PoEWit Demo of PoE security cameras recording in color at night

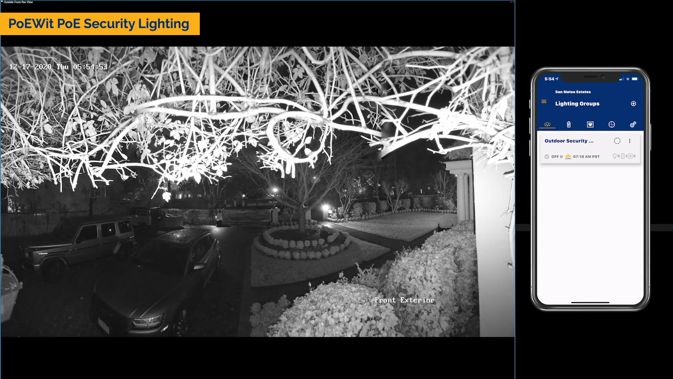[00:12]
Today, I'm going to demo for you how Poet PoE Security Lighting can enable security cameras to display in color rather than black and white.
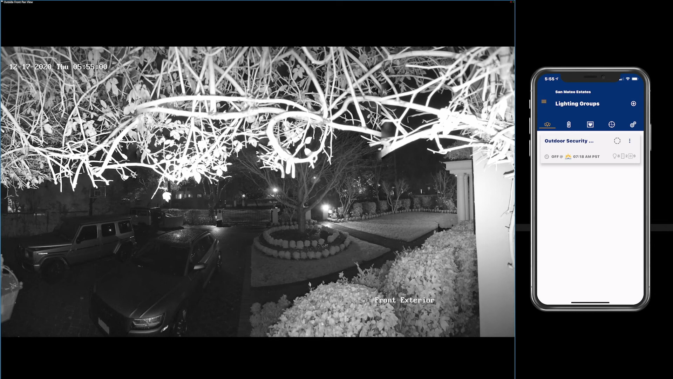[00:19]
What you see here is one security camera view of the front yard of this property. As you can tell, it's pitch black out there, so the camera is recording in black and white, with a little bit of infrared assist. You can tell by the way these branches are displaying in the footage.
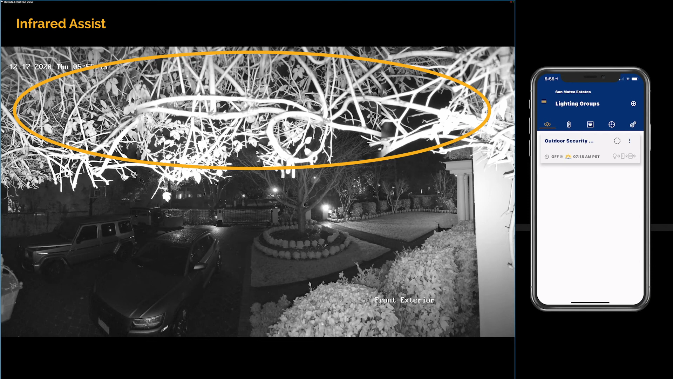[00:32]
For this simulation, I'm going to manually turn on the lights by using the Poet app, and when I do that, the cameras will display in color instead of black and white.
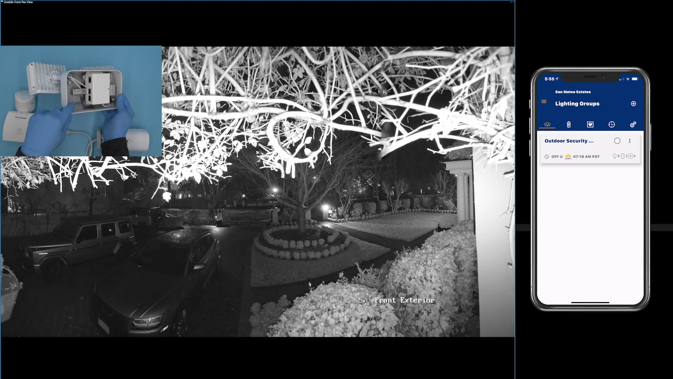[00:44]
It was very easy to retrofit this installation with Poet Security Lights, mainly because we do run off PoE, and we also have PoE pass-through, which can easily power the security cameras as well. For every security camera installation point, we took the existing network cable and ran it to our lights,
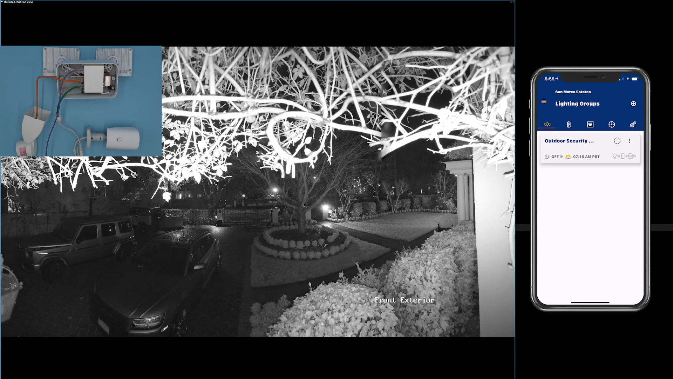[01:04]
and used our technology to power back the security cameras. So let's turn on the light by pressing this button right here in the Poet app. The footage is still black and white, but as you can tell, the lights are coming on, and automatically the camera senses it has enough light and switches to color.